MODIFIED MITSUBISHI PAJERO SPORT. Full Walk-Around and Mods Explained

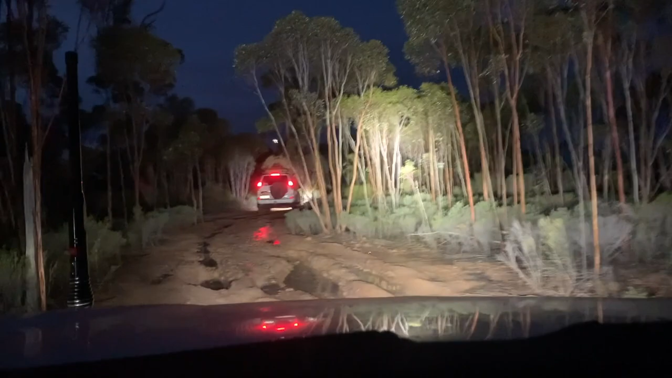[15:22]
we were looking for that visibility And, they just lit up the whole track So, even though they're 7-inch They do pack a punch So, really happy with those